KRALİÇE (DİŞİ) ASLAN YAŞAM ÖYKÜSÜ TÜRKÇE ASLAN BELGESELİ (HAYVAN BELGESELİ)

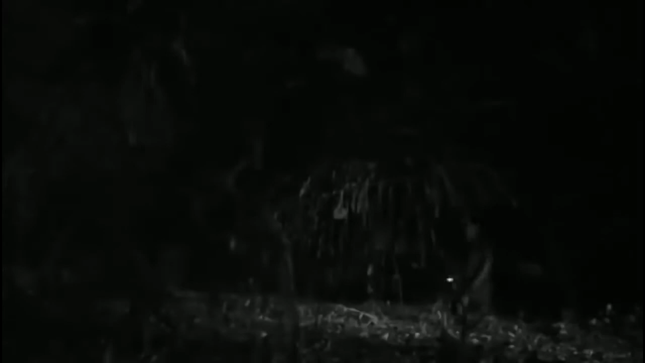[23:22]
Herbert karanlıkta yürürken ağaçların arasında bir hareket fark etti.
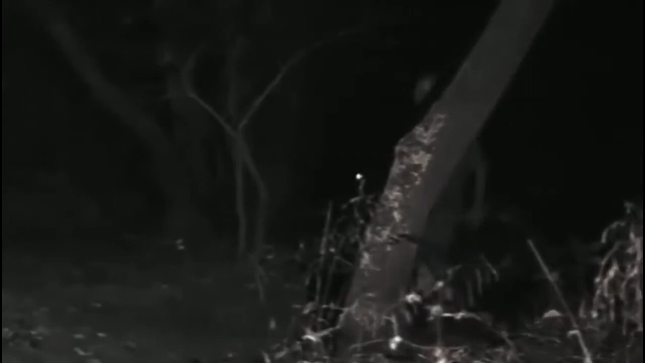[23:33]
Sonra bakınca gördüm. Karanlıkta bir şey gördüm. Oydu. Ama hiç korkmadım.
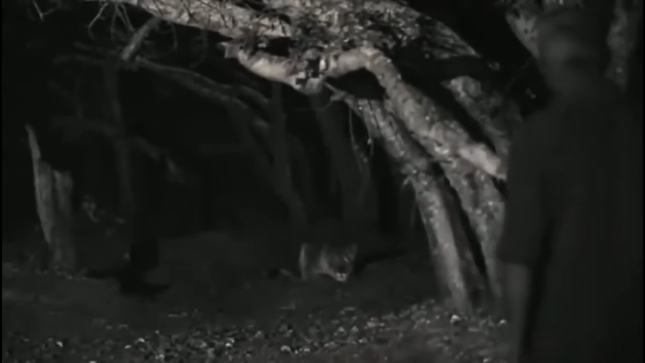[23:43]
Bize zarar vermeye ya da avlanmaya gelmediğini bir şekilde biliyordu.
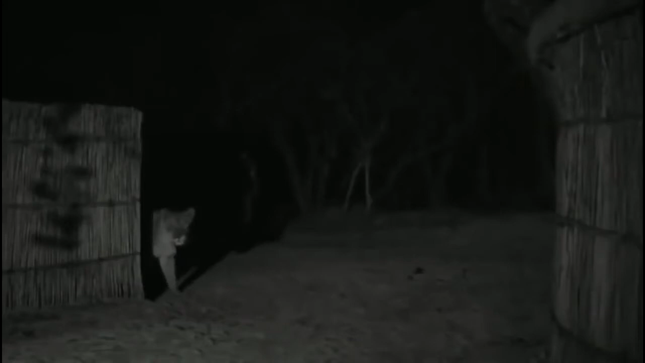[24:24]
Yabani aslanların çoğu insanlarla temas kurmaktan kaçınır. Ama Lady Liva'nın yalnızlığı onu insanlarla birlikte olmaya sürüklüyordu.
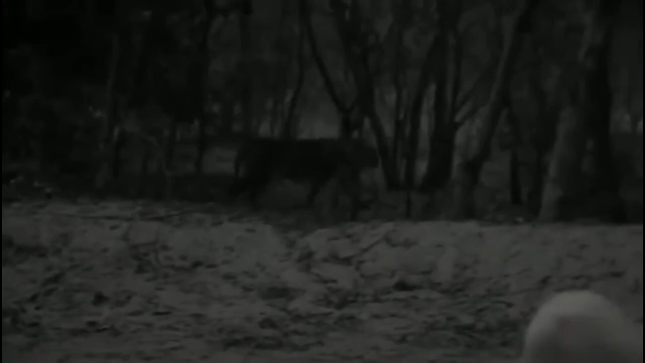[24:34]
Ona hiç yemek vermemiştik. Bizden alacağı bir şey yoktu. Yani bizi ziyaret etmesinin tek sebebi sadece yanımızda olmaktı.
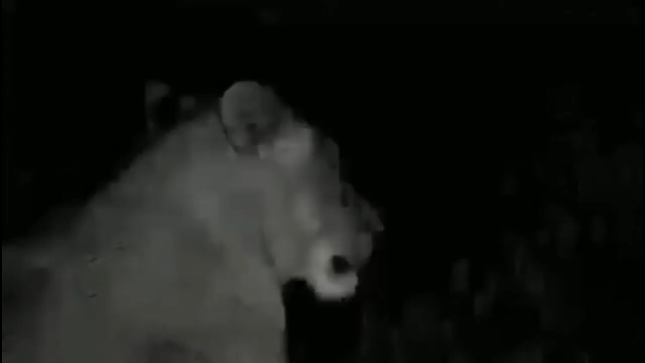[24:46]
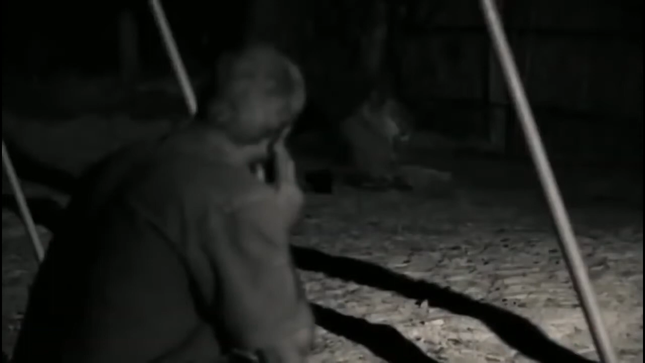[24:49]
Sürüsü bizler yani insanlar tarafından katledilmiş, hırpalanmış ve yorgun olan bu yabani hayvanın bize güvenmesi, böylesi bir yaklaşımda bulunması ve bizimle bu denli yakınlaşması müthiş bir şeydi.